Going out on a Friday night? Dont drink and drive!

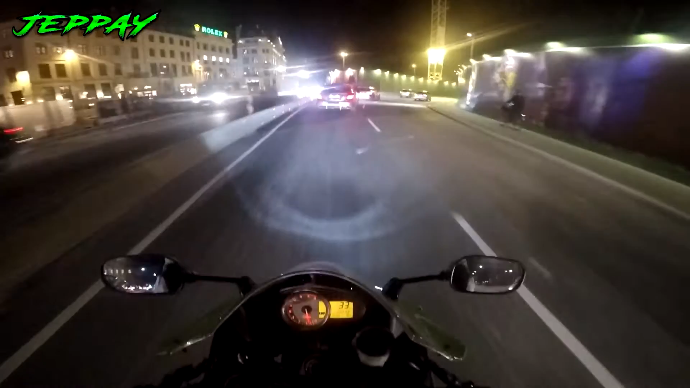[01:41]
the sound is great here oh yeah it would have been better if I could just fired it up so this is where you go out in Copenhagen when you go look at that the masses are insane
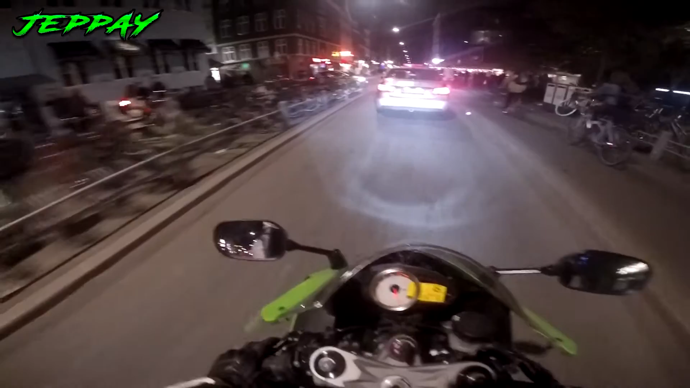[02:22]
and the thing is in Denmark it's illegal to have your tinted visor on after the street city lights turn on so I can't be I can't be doing a creeper I can't be looking at people without them noticing that I'm actually looking at them plus the GoPro is blinking red with a huge red flashlight so there's that
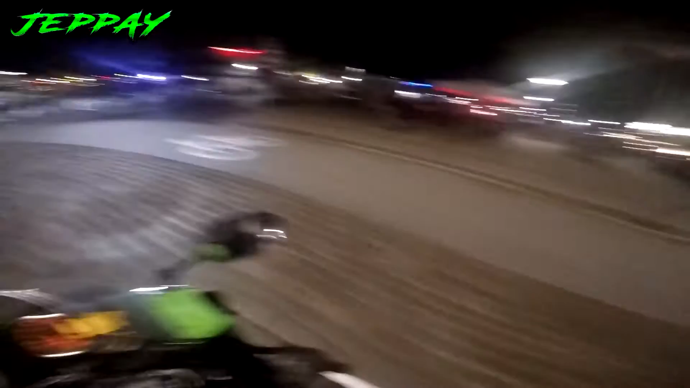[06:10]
so if you wanna go out and get a hooker this is the area you wanna go to and that right over there is a police station I'm actually not sure I'm allowed to drive here oh well there's no sirens or anything going off yet yeah we are allowed because we can turn right here so let's do that
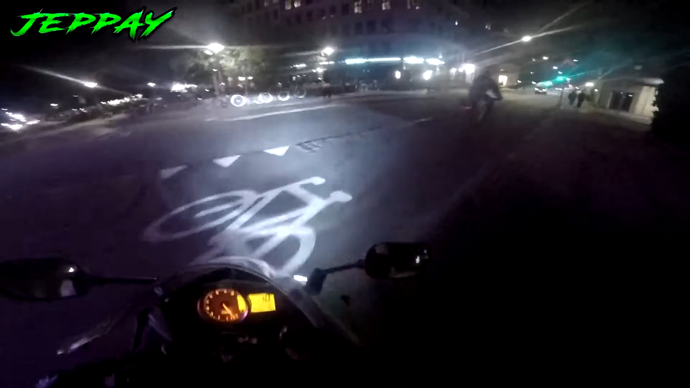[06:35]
it's funny because I actually rode this way when I got here the last time and I think I turned down right so now I'm just gonna go ahead and then go left oh well I'm gonna cut out until I get to some of the more interesting areas and then I'm gonna go home see you guys see you guys uh oh something has happened